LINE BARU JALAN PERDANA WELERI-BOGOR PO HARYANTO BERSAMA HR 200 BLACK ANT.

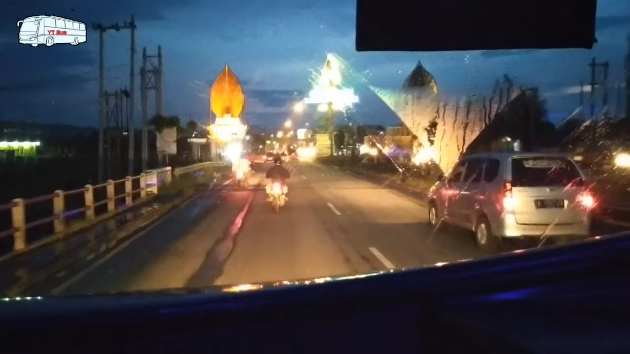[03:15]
melainkan harus mengambil penumpang dulu yang berada di agen seperti agen Gringsing,
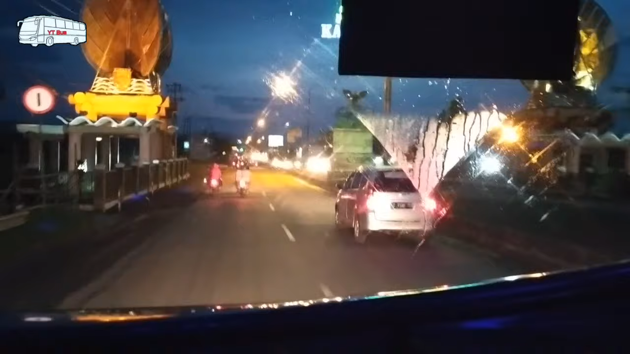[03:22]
Banyu Putih, Pekalongan dan seterusnya.
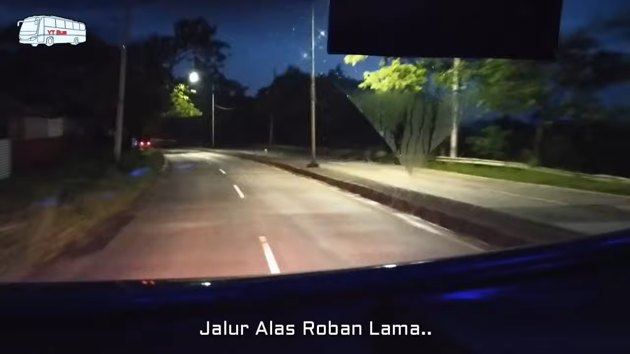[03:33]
Pukul 6:30 malam, kita sudah nyampe di agen PO Haryanto yang
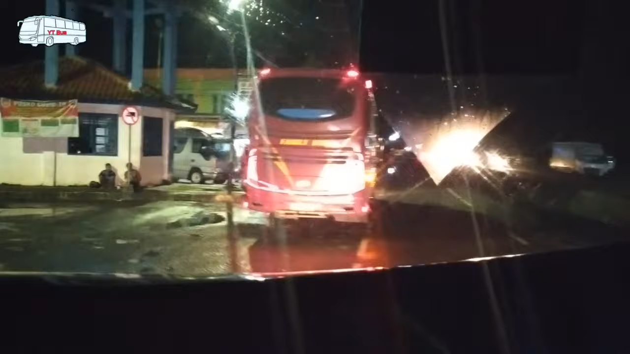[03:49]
berada di Kompleks Terminal Banyu Putih Batang untuk mengambil
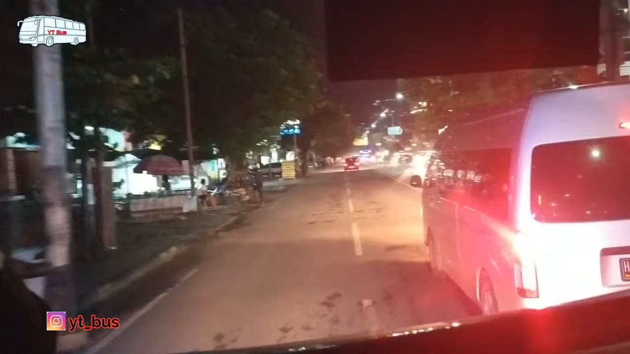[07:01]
Oke teman-teman, setelah kita keluar di exit tol Batang Pekalongan,
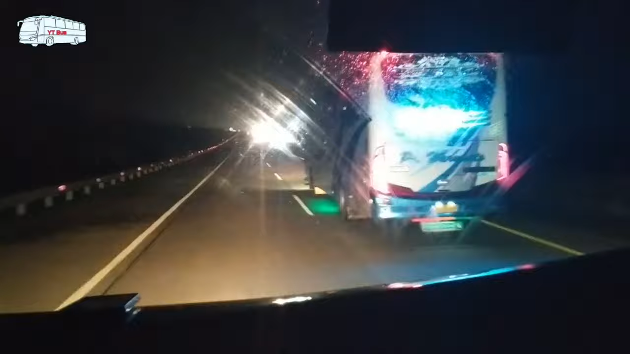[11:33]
Oke teman-teman, setelah berlari-lari sesaat, akhirnya kita kembali dibawa untuk keluar di exit tol Pejagan.
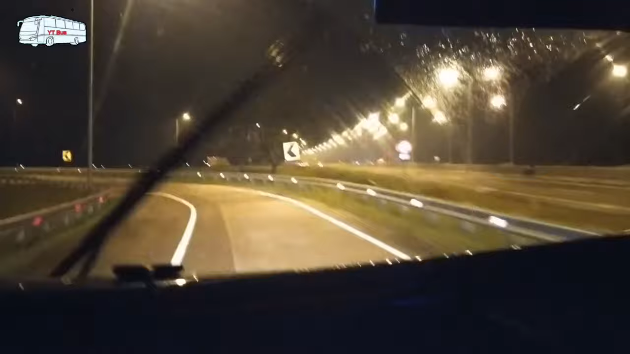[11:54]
Oke, kita keluar di exit tol Pejagan ini karena mau ngisi BBM dan